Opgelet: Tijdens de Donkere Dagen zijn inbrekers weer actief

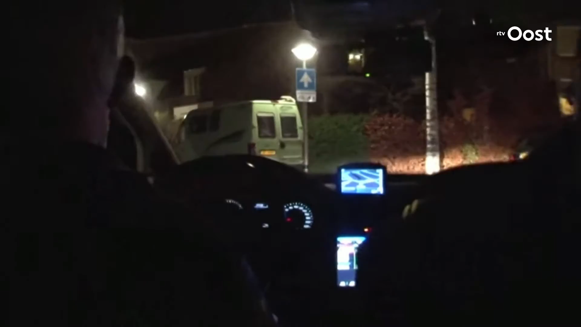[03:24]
Die man hoort je niet. Die auto staat hier verkeerd. Het is allemaal niet. Het klopt allemaal niet. Noteer het kenteken. Kijk zoveel mogelijk wat je ziet. Neem dat mee en bel 112.